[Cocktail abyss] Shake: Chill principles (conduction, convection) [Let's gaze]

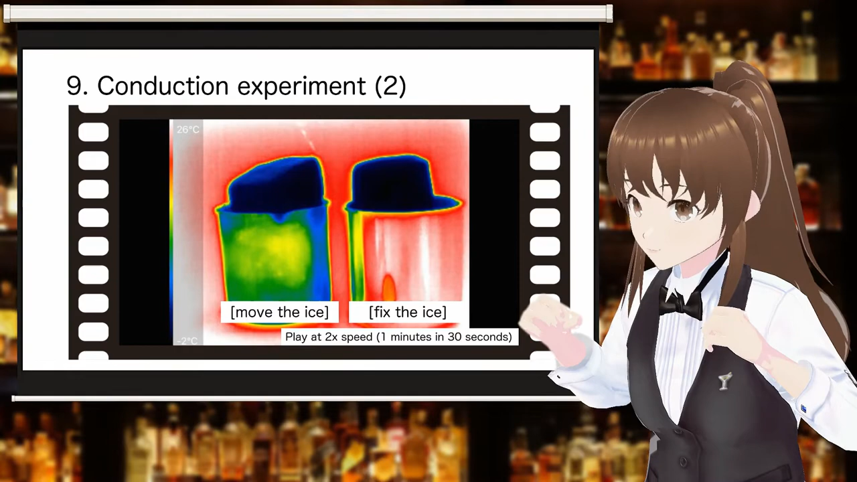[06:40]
On the left side of the screen, as the ice continues to move, you can see that the temperature of the entire surface of the mug drops and the color changes rapidly from red to blue. The ease of heat transfer in a fluid is expressed by the heat transfer coefficient.